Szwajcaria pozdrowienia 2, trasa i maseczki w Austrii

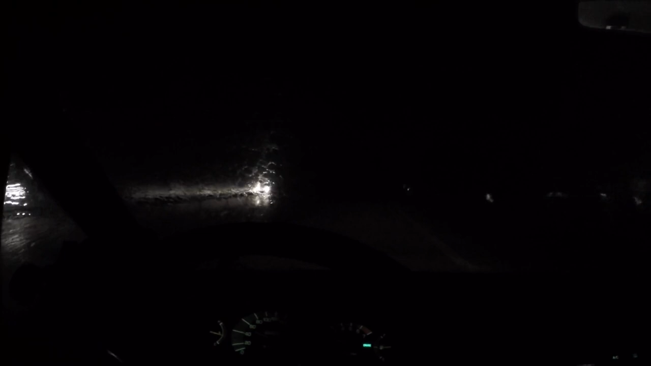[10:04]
wycieraczki na maksa, nie wiem czy to widać. Ale na pewno słychać. No i jadę 50 na godzinę, szybciej się nie da.